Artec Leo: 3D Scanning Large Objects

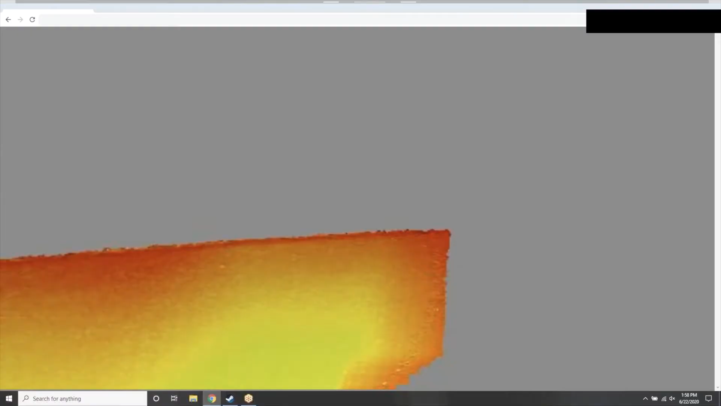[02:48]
So we get this color map that's really useful for being able to understand the type of data
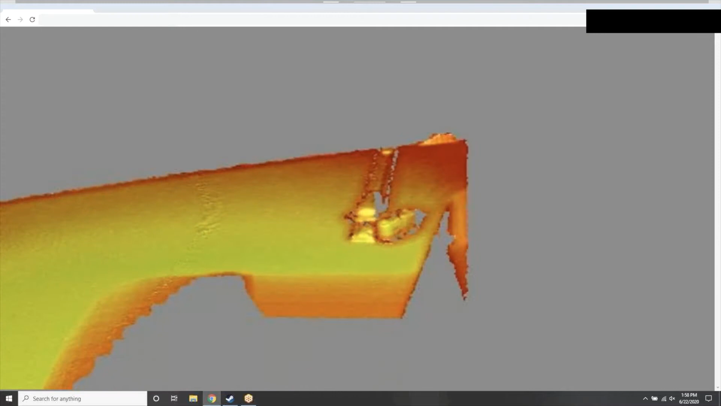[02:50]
that we're collecting and where we need to get more detail.
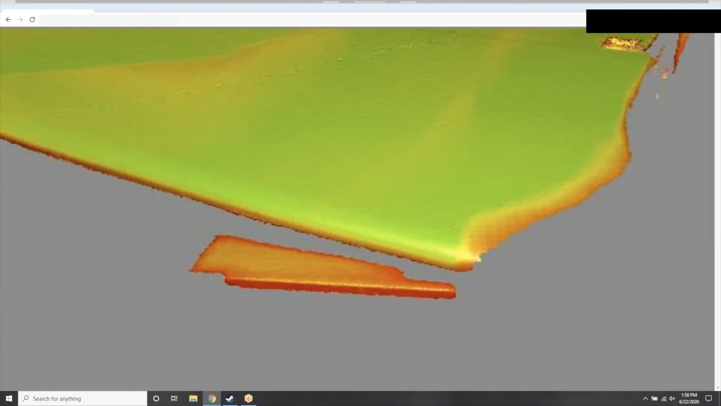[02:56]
So this color map acts as essentially a
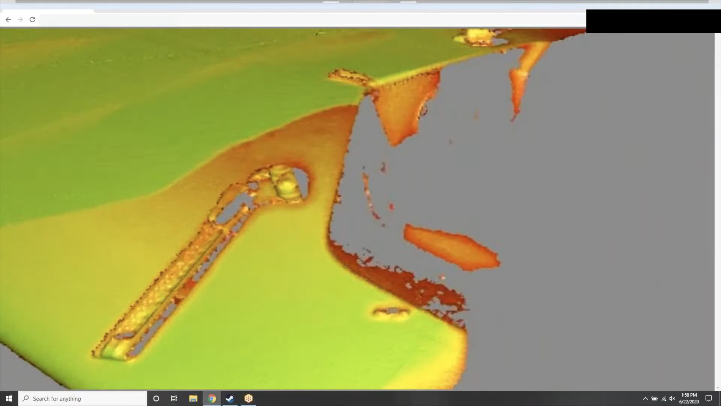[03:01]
heat map showing if we're too close or too far away from certain areas on our part.
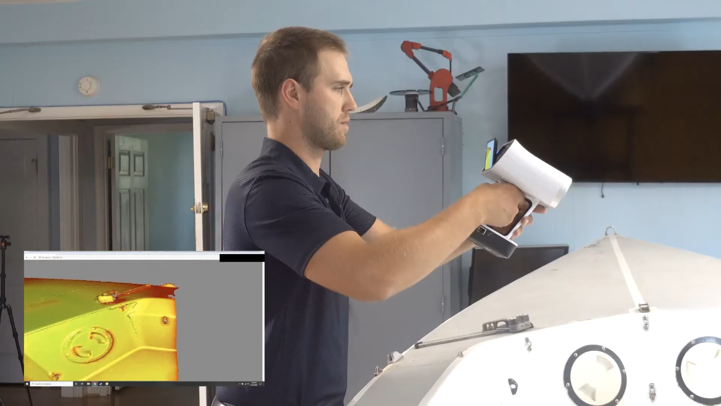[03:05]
So if there's areas that we want to capture a little bit more detail off of and make sure that we have good quality scan data, it gives us direct feedback to know how we need to move the device in order to do that.
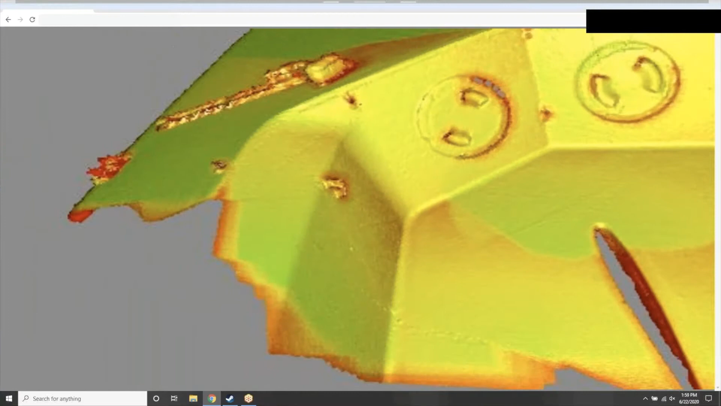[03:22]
So we're just working our way from the front of the boat all the way towards the rear,
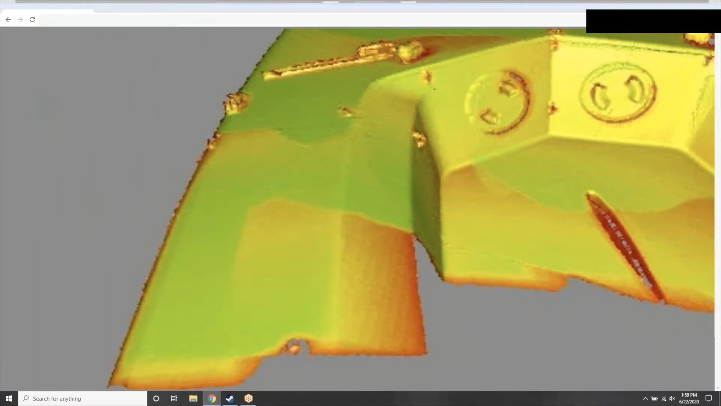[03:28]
coming across the sides, making sure that we capture all of the data
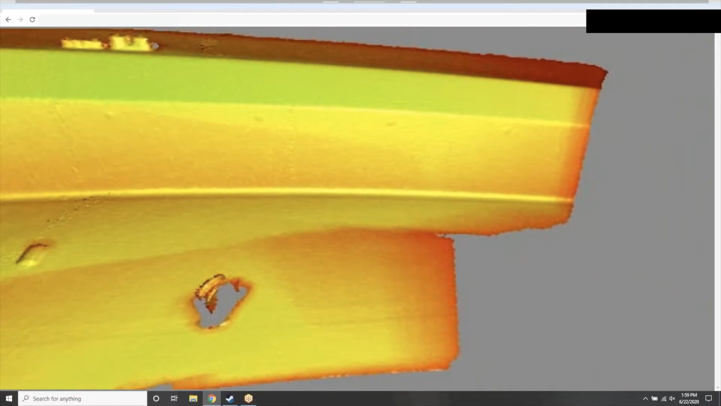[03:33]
that we're looking for and maintaining a fair amount of overlapping data in each
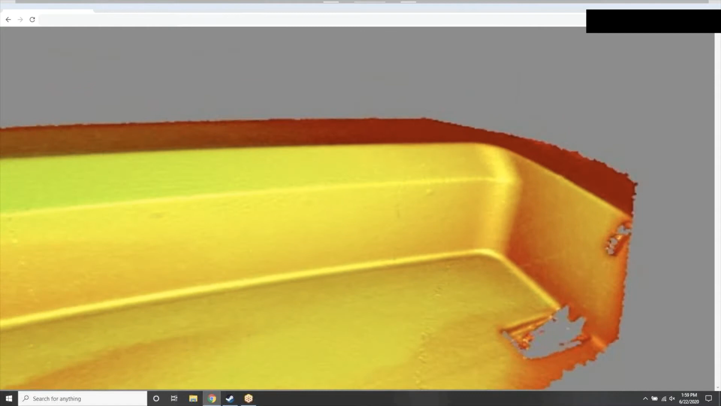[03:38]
scan to ensure that we have plenty of good quality information to use off of this boat.
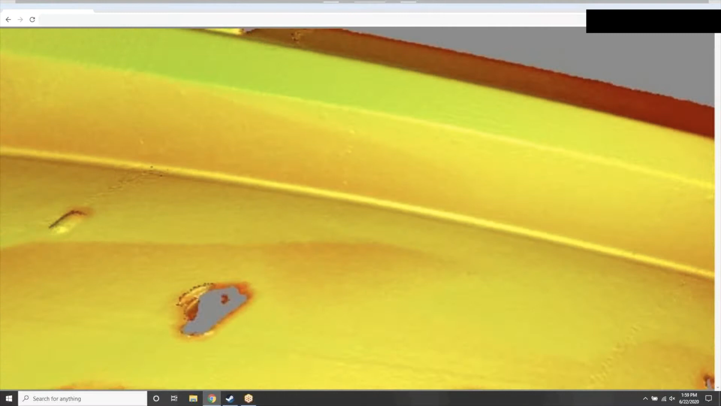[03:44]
And we'll just continue this process of moving side to side,
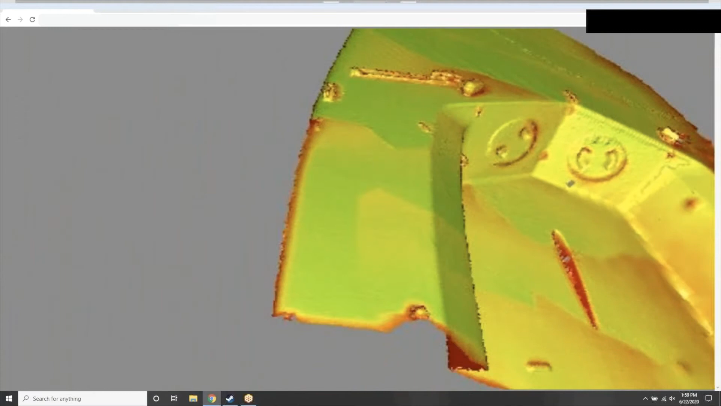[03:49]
looking at the various colors to see if there's areas that we want to touch up on and make sure that we have everything that we're looking for.
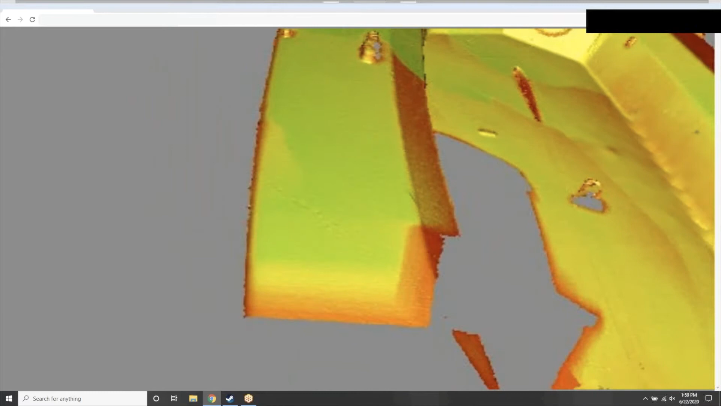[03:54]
So we're getting closer to the rear of the boat now.
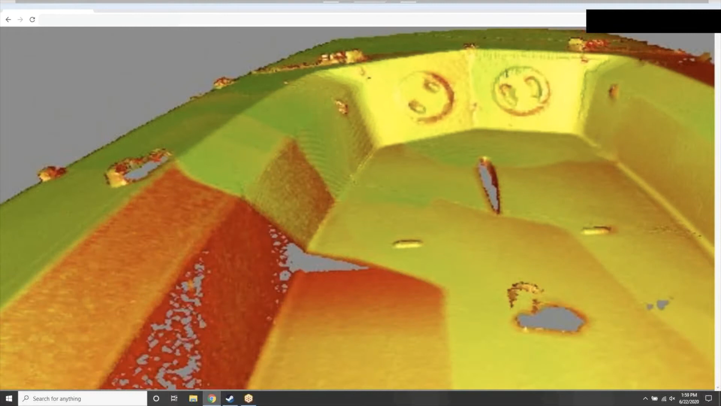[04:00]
And you can see that this allows us, with LEO,
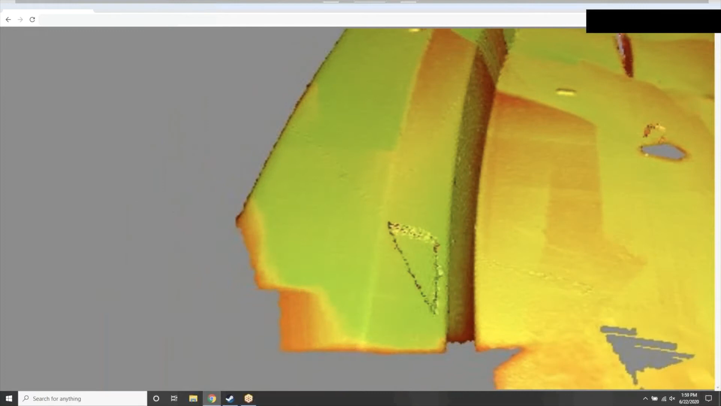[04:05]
quite a really large depth of field.
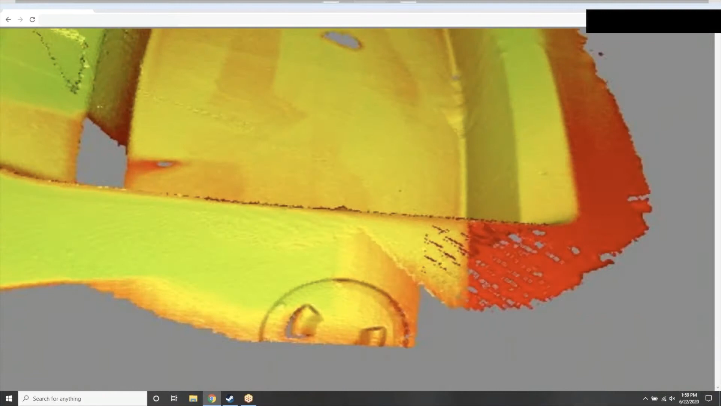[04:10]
So we can really easily move towards areas of the part that may be a little bit
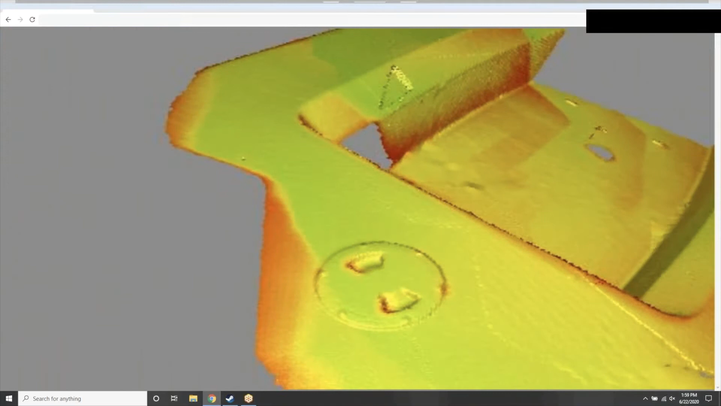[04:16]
further away than we would be able to capture on other devices,
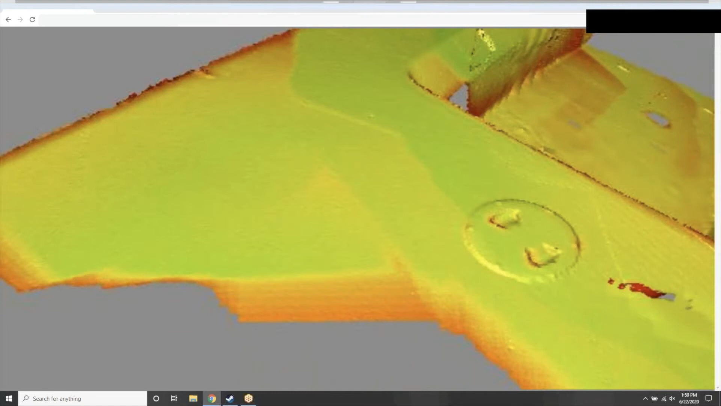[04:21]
making it very simple and flexible to be able to come in and gather all of this information.
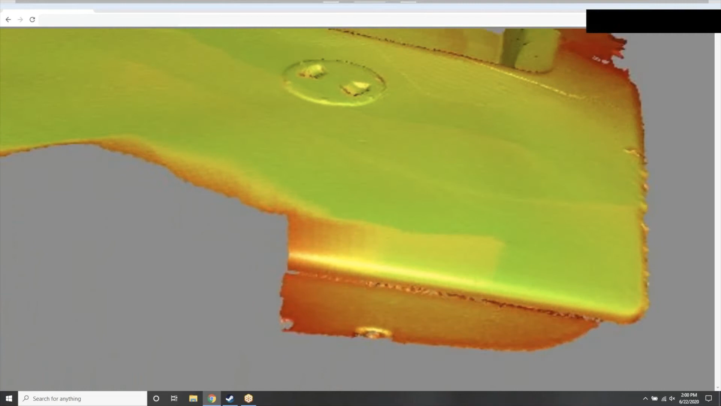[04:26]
And we'll just move towards the rear of the transom now. And you can see here in just a couple of minutes,
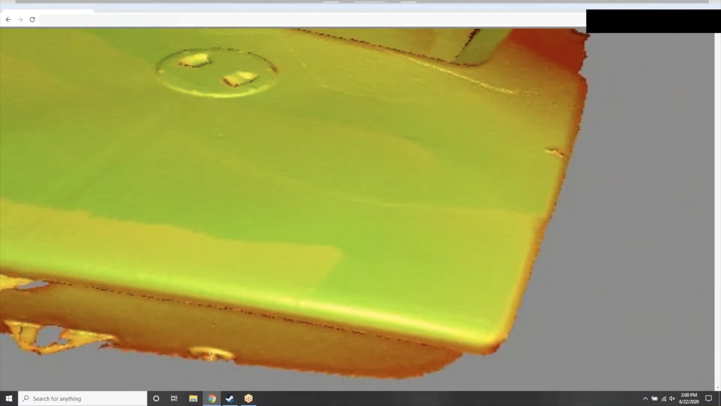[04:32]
we were able to capture a very large object in a relatively short amount of time,
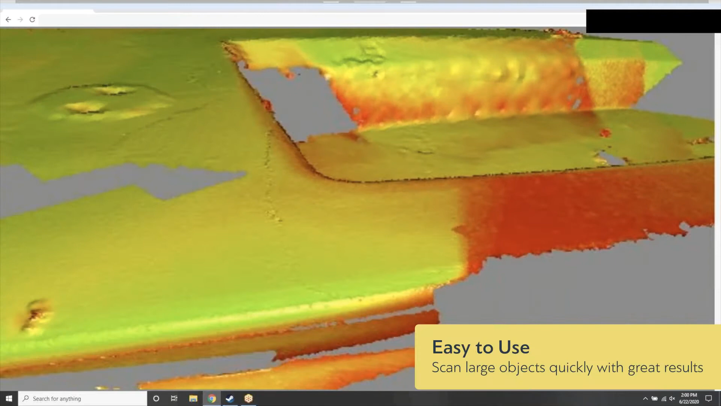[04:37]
with quite a lot of precision and accuracy as well.
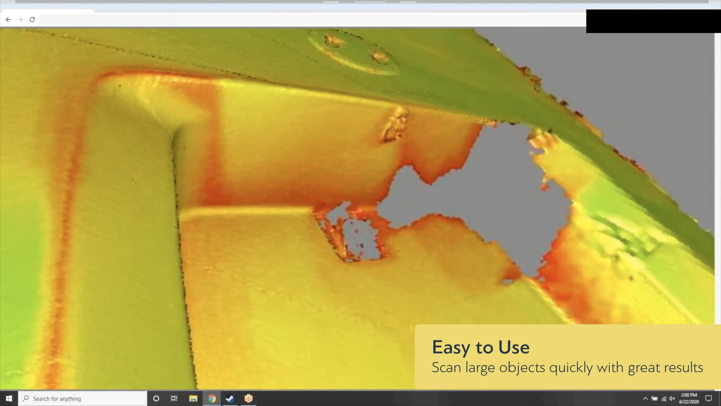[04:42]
So we will include access to this